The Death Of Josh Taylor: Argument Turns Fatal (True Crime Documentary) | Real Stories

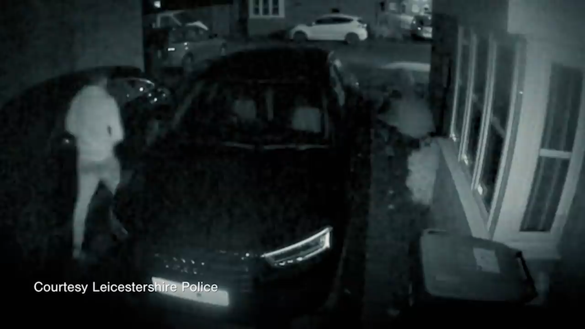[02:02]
He was on his way to confront one of his best friends, 18-year-old Josh Taylor. He called him Bonehead.
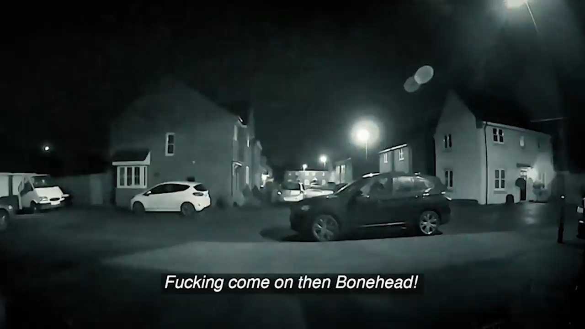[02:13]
I've seen it all, the videos, plenty of times, more than I've wanted to see it.